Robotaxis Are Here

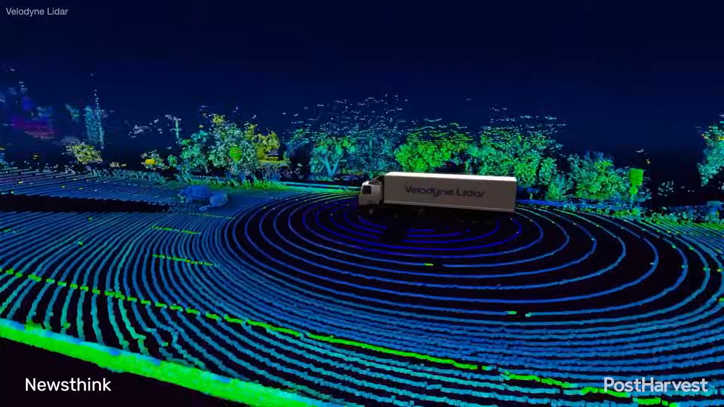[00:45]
detecting everything from pedestrians and other cars to cyclists and road signs.